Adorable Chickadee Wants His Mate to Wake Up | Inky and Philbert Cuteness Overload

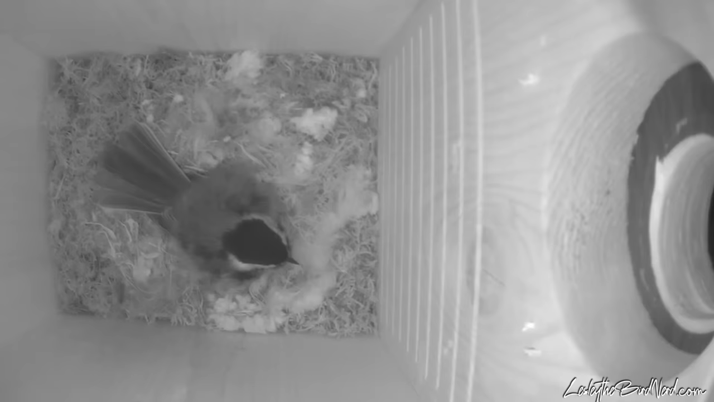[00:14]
Tonight's video, I shift my focus a little more toward Inky's mate, Filbert. But don't worry, Inky is still a big star and every bit as lovable as the previous ones.
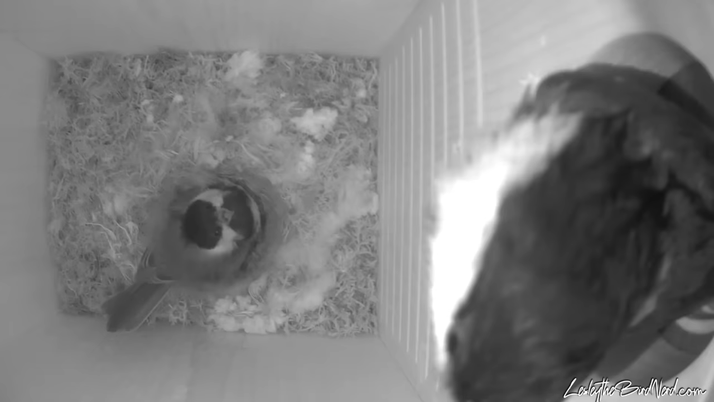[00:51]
Just look at these endearing clips of him touching her with his bill,
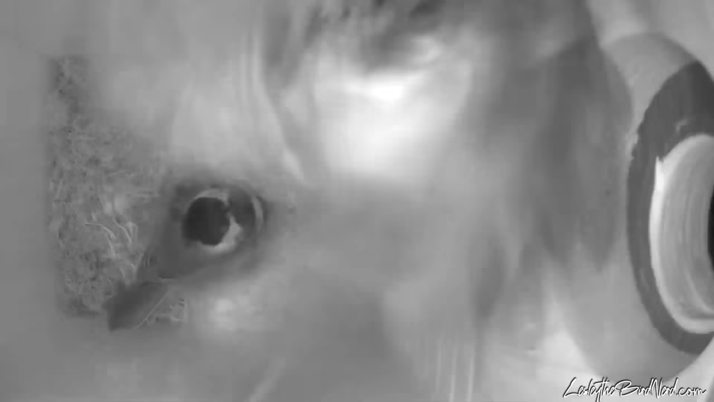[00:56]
making little sounds, and just waiting for Inky to get up while he was soaked from the rain.
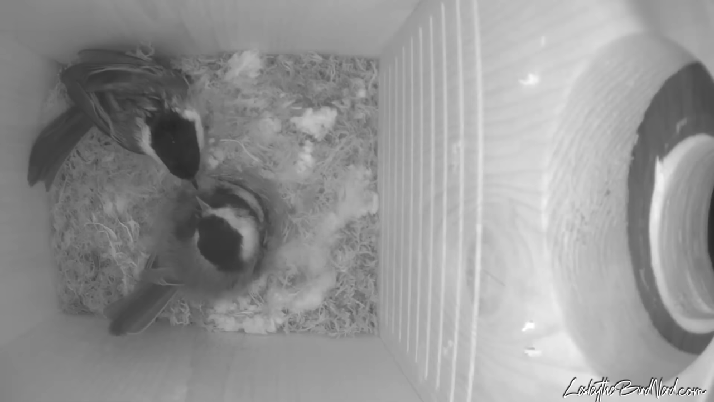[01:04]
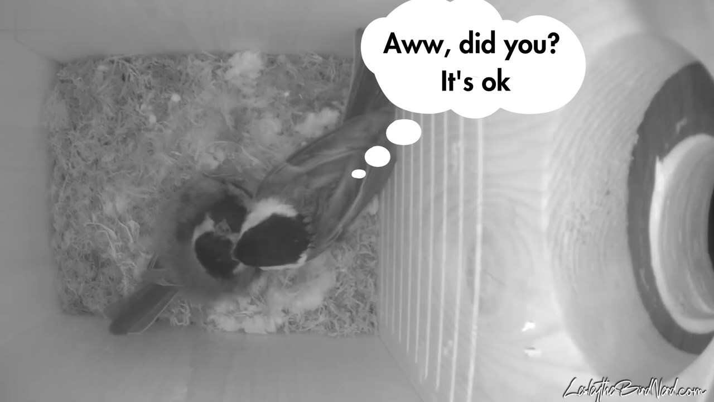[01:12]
Inky's bad nightmares must have made her tired. She just didn't want to get up. Filbert tried and tried for 20 minutes before finally leaving to try a different tactic, using the Phoebe song outside of the nest box to call to her. Must have worked because Inky seemed to stay up and just a couple of minutes later leaves the nest box.
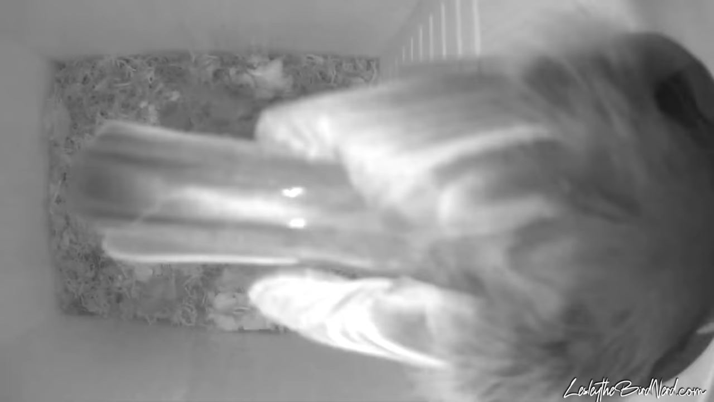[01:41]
The next morning, Filbert had difficulty getting her up too. He once again came 20 to 5 in the morning, but this time he stayed in the hole looking at Inky while making some sounds, but Inky didn't budge. So Filbert just stayed there watching her. Brings to mind that creepy song from the police, Every breath you take, I'll be watching you. His little eyes blinking. My gosh, what was going through his cute mind, I wonder.
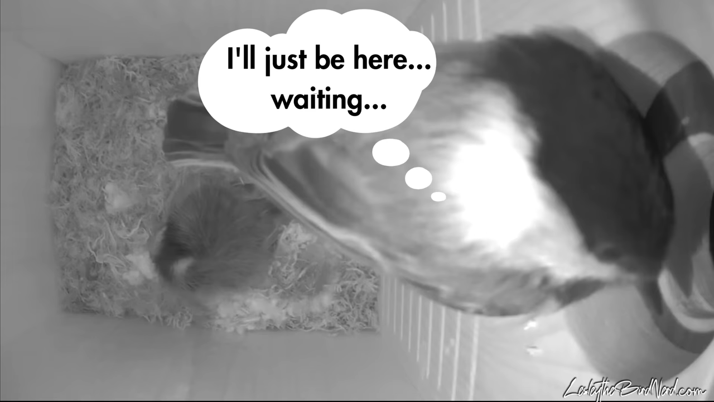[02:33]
For 10 minutes, he looked out the hole, occasionally making little sounds and checking to see if Inky was getting up.
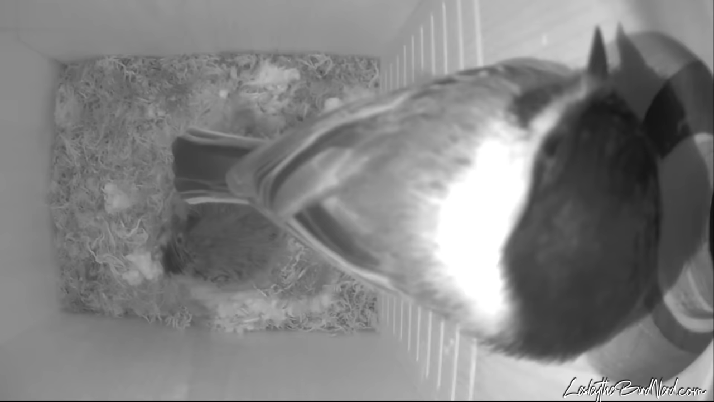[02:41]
Then he went in the box and tried waking her up again, but still nothing, so he left. Not too long after, he comes back and nearly lands on her.
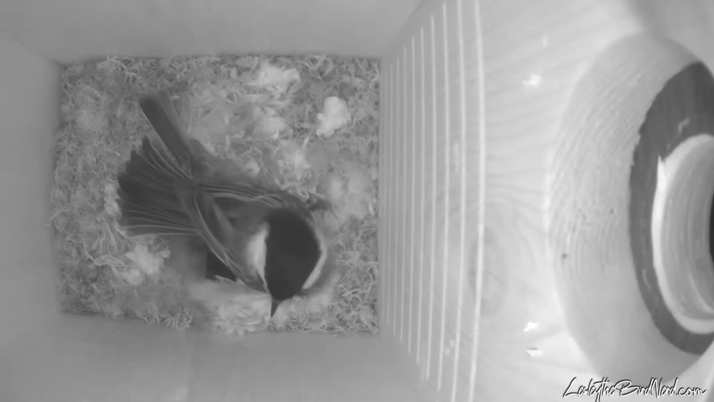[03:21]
Did he do that on purpose?
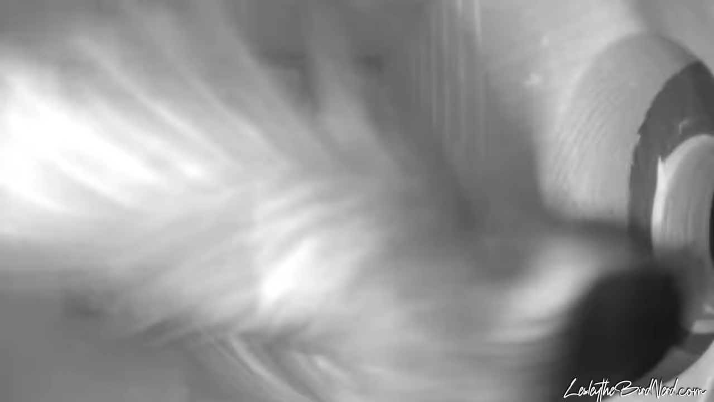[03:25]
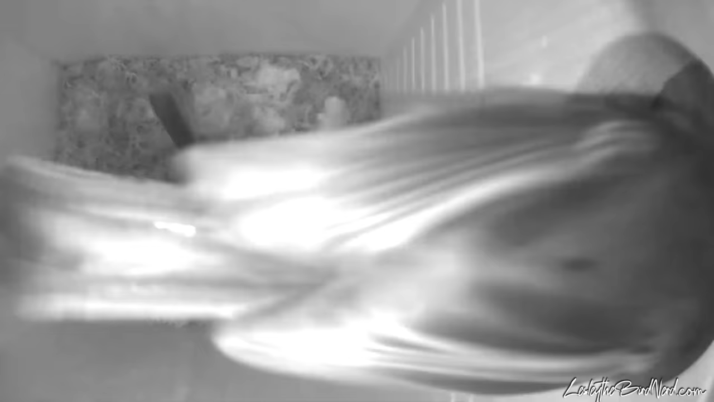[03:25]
Inky didn't seem impressed, but nonetheless she went right back to sleep again. Inky really isn't an early bird, is she? The whole time Filbert can be heard outside singing the Phoebe call. And finally Inky starts showing signs of waking up. But she took her dear sweet time.
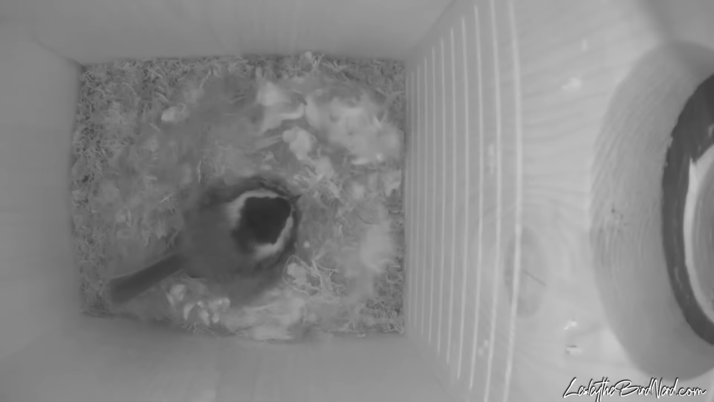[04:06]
Only comes through the hole briefly and calls from outside. I think Inky must have had a talk with him. Stop waking me up so early.
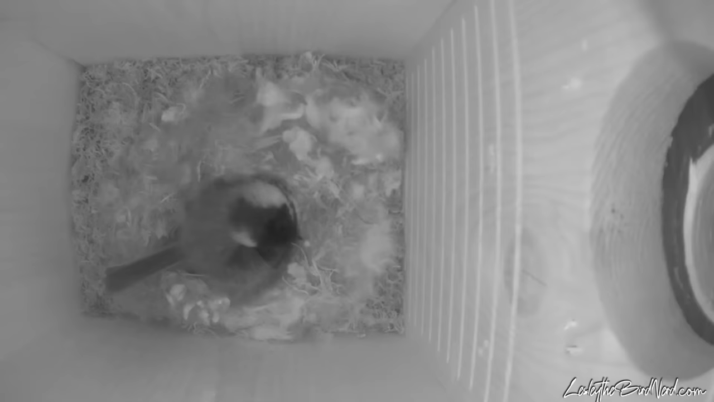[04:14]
Do you know how tiring it is trying to lay eggs?
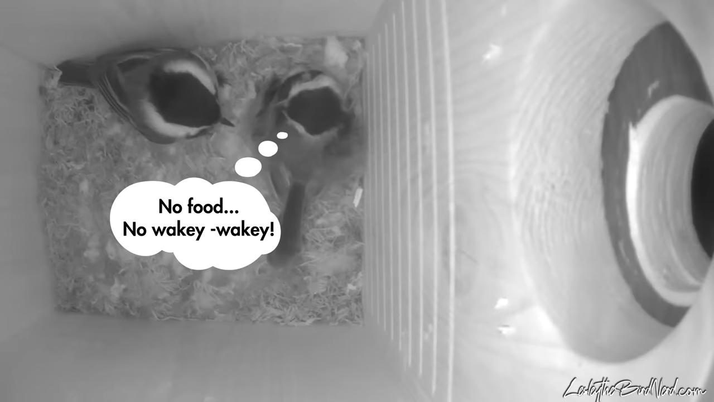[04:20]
Just when you think chickadees can't be any cuter, you get a glimpse like this. What a wonderful bird they are. And to think that outside so close to our homes are little adorable dramas like this happening all around. Precious beings living their fascinating lives. Speaking of fascinating, here is Inky all fascinated with the camera that she found in the nest box. Click the link on the screen now to see it.